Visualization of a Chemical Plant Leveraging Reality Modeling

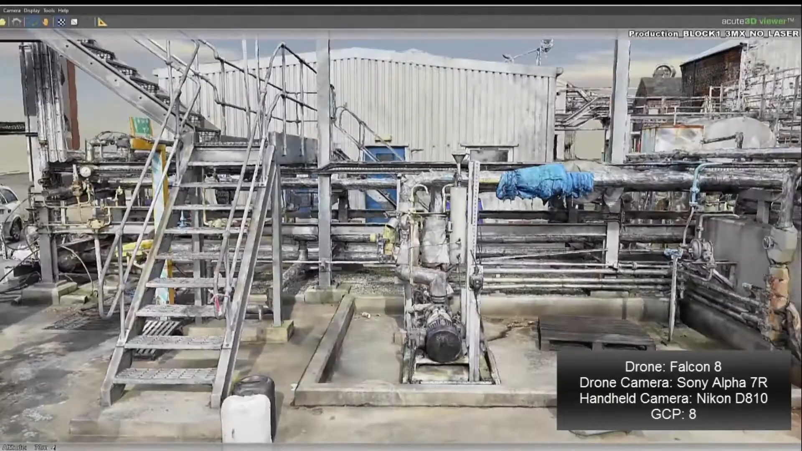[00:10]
A reality mesh of the facility has been generated from images
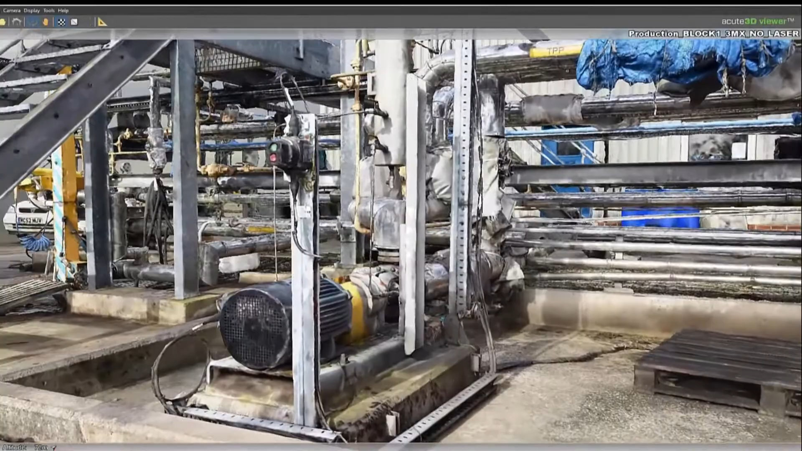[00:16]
captured using drone and terrestrial photo acquisition.
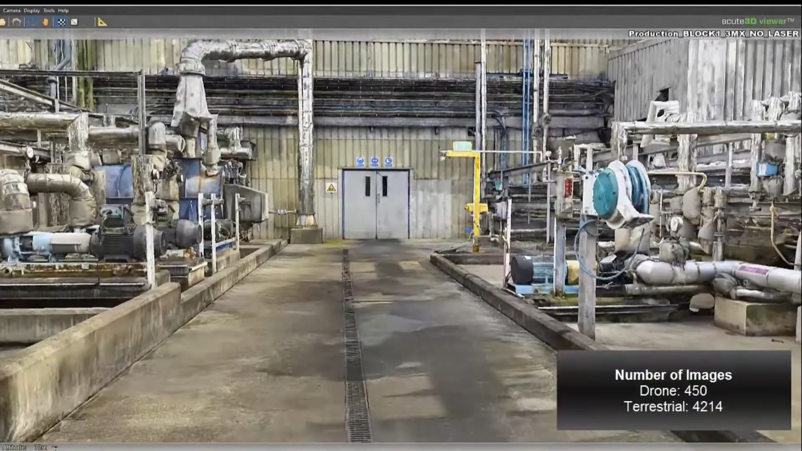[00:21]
The acquisition for this site took just over two hours with over four and a half thousand photographs captured.
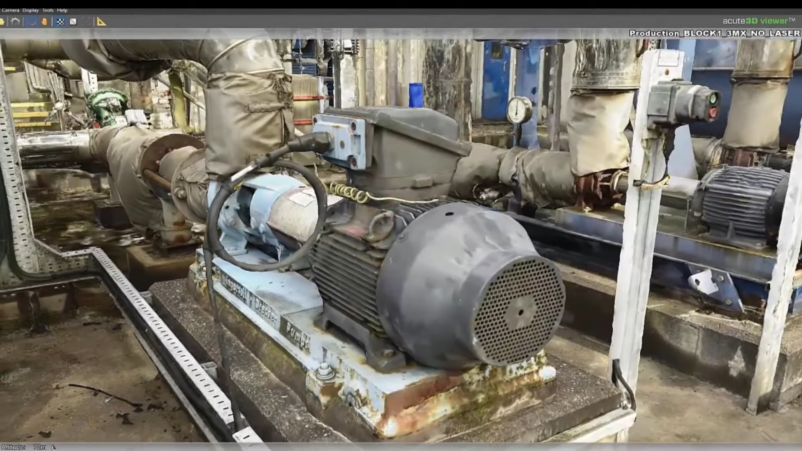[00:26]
The resulting reality mesh provides a highly detailed model of the operational facility.
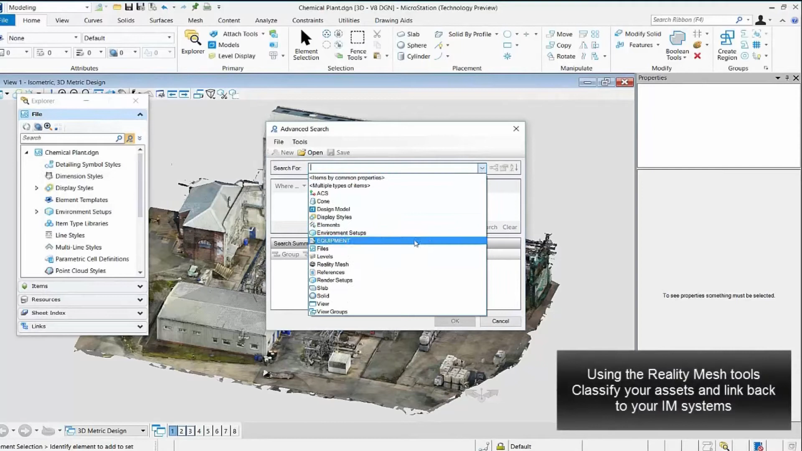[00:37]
Tools enable us to classify the reality mesh and overlay three-dimensional elements representing the assets within the facility.
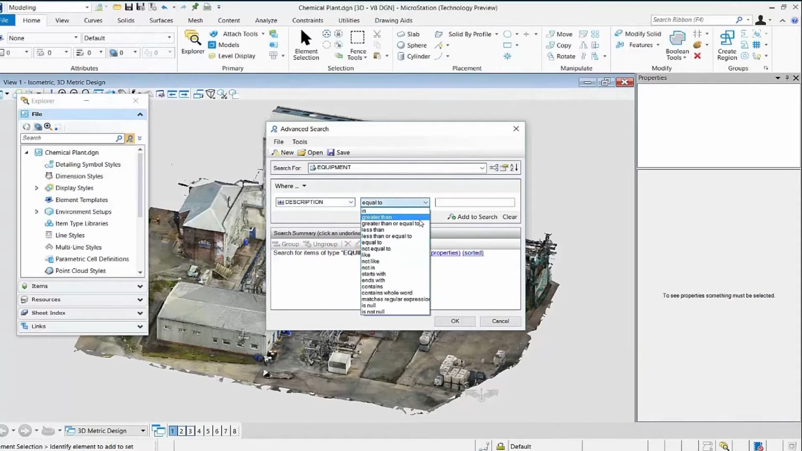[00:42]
Using Bentley eye models and transformation services we can establish relationships between the geometry and the relevant asset information.
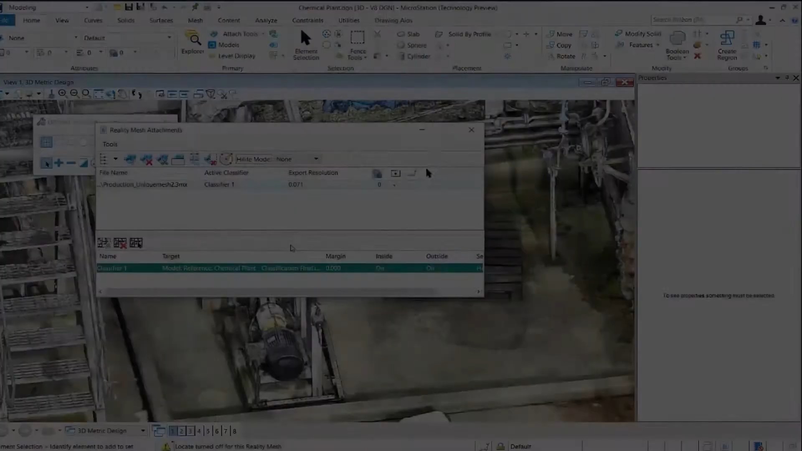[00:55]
We can now search and query objects within the reality mesh,
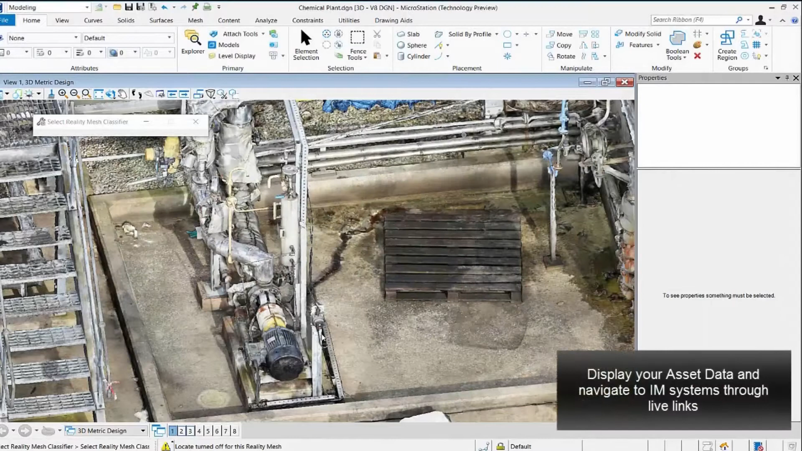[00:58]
interrogate the associated asset information and
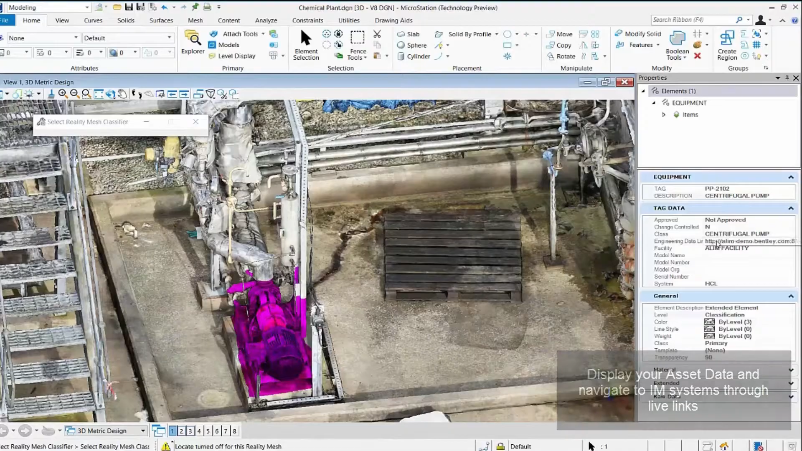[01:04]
navigate the tagged item in our asset information management system.
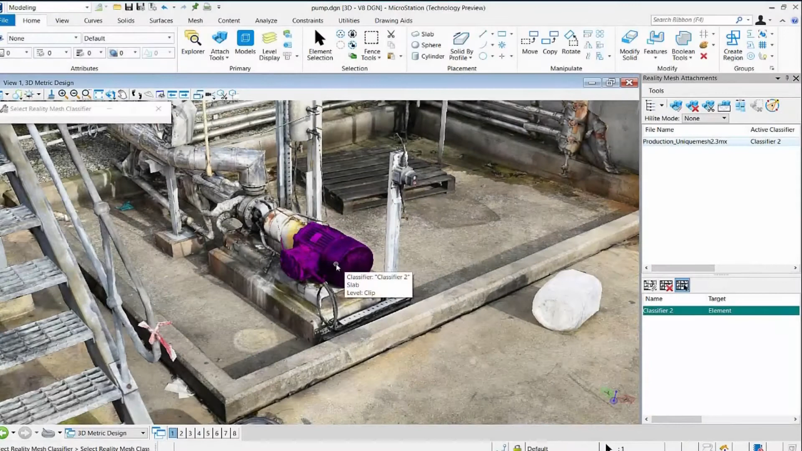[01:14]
Having classified the assets within the reality mesh these can now be manipulated as individual objects.
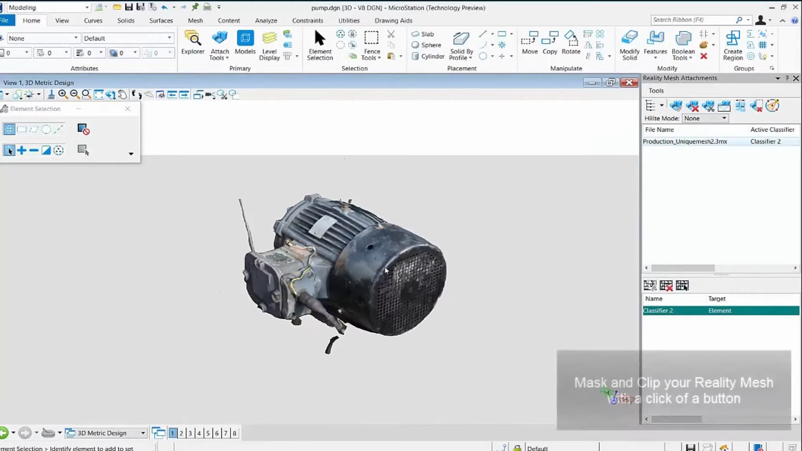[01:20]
Using the reality mesh tools within MicroStation the user is
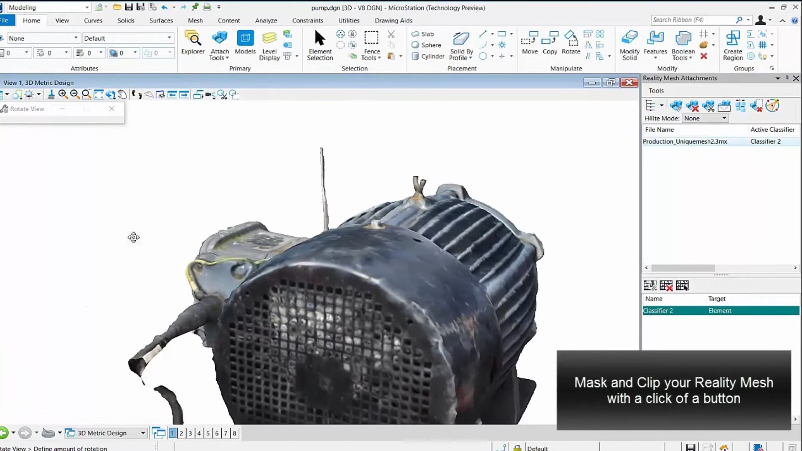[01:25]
able to mask or clip the reality mesh to simplify the view and work directly with the content most relevant to their task.
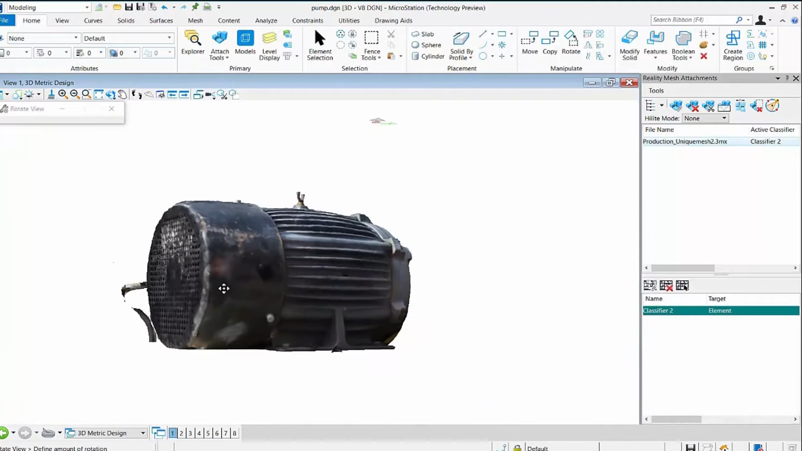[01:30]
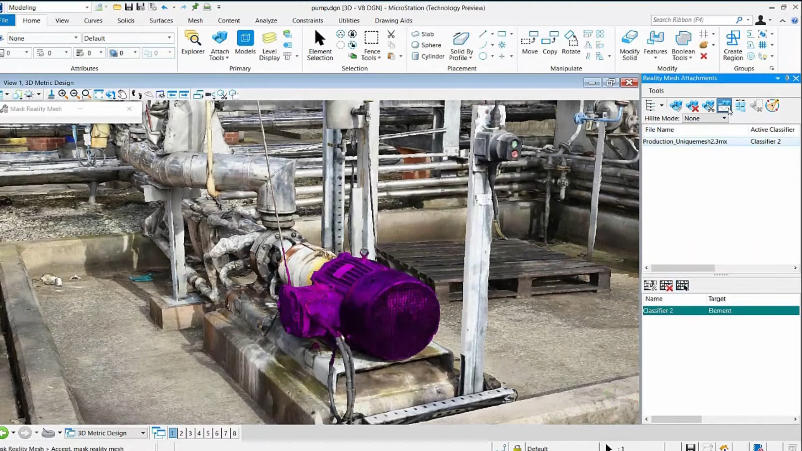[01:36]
A new 3D content can be attached providing a hybrid model to visualize new brownfield scope alongside existing plant.